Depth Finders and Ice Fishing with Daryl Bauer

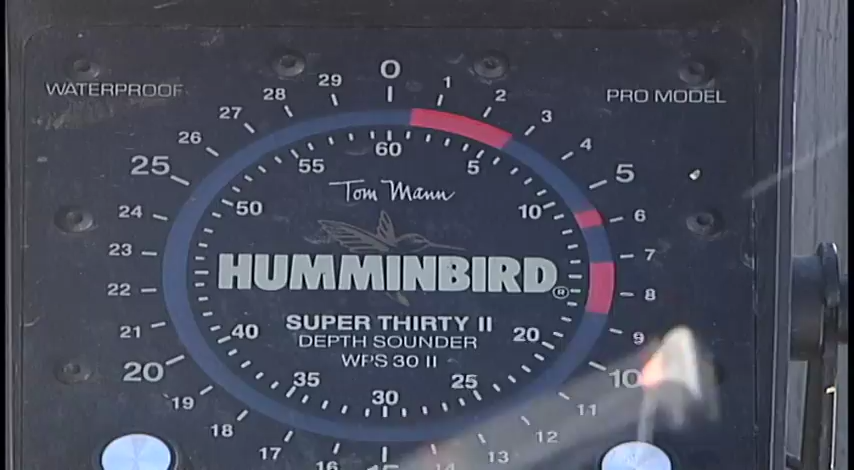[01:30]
Now if a fish moves in I can also see that there and I can see how it reacts to my bait as I'm jigging it up and down. If it's following it doesn't follow it, it moves closer to it, it gives me some ideas of how the fish is reacting to my bait and how I can get them to bite. Maybe they turn away.